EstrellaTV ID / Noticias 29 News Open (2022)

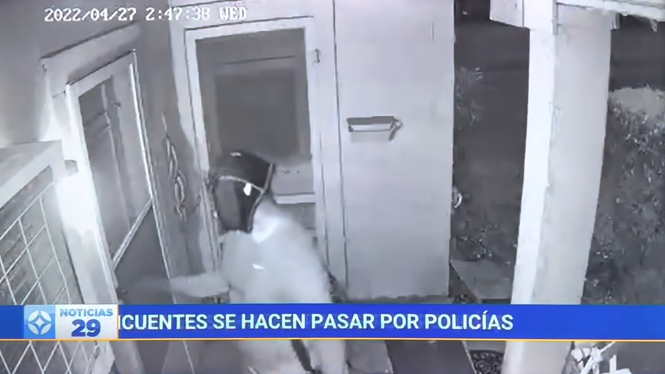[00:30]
Además, surgen nuevas imágenes sobre delincuentes que se hicieron pasar por policías en Fort Worth. Ya en la información deportiva tendremos todos los detalles de la semifinal de la Europa League.